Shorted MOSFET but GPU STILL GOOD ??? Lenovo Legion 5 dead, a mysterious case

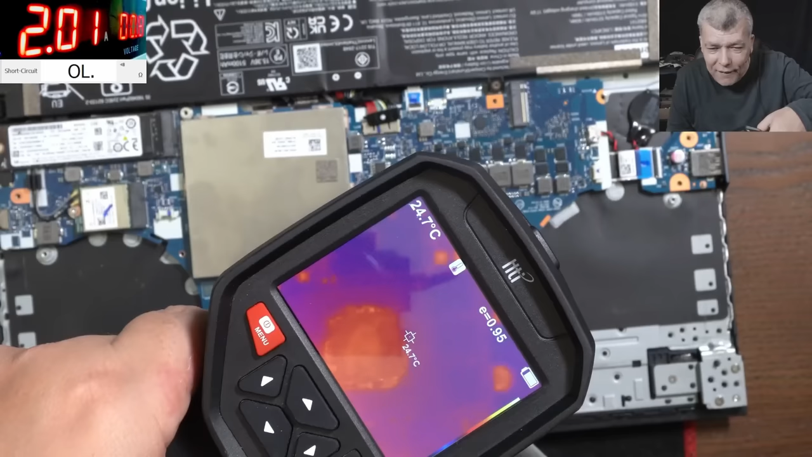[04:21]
On screen: spot 24.7°C
the gpu looks weird right compared with the cpu the cpu is not that warm compared with the gpu uh-huh check out the gpu and the mosfet
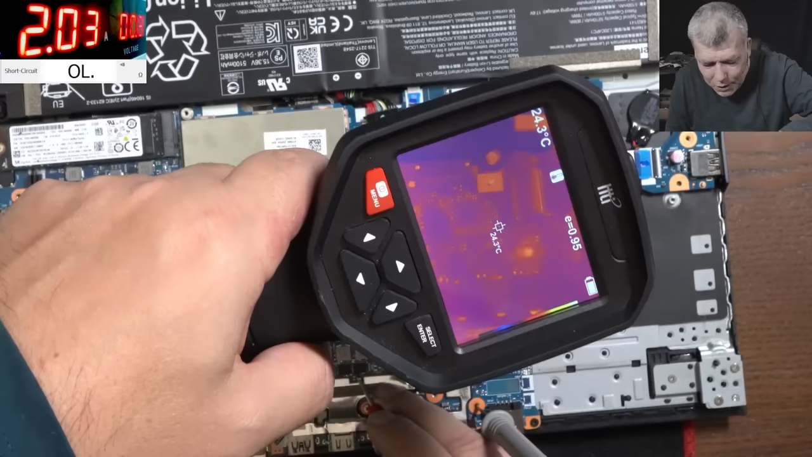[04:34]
On screen: spot 24.3°C
uh is that one is the one with